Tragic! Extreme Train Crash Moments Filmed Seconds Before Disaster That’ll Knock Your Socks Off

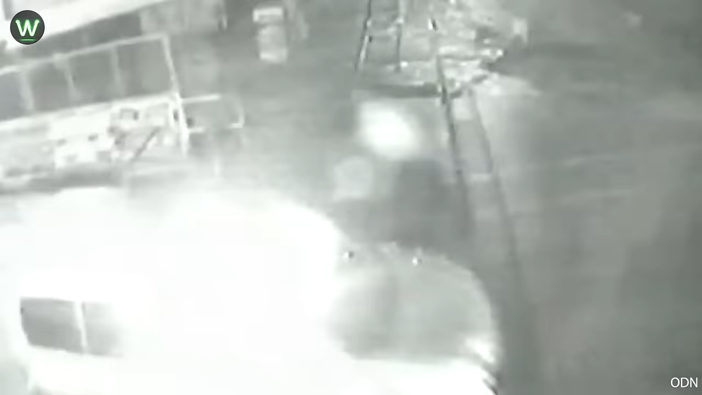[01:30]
Struck by the approaching train, miraculously, the driver emerged unscathed, walking away from the collision unharmed.
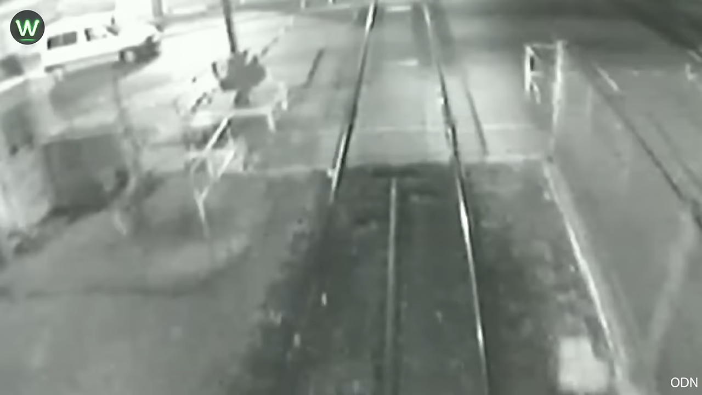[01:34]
This incident occurred after drivers attempted to go around broken gates. The driver's survival following this latest accident no less a warning to authorities.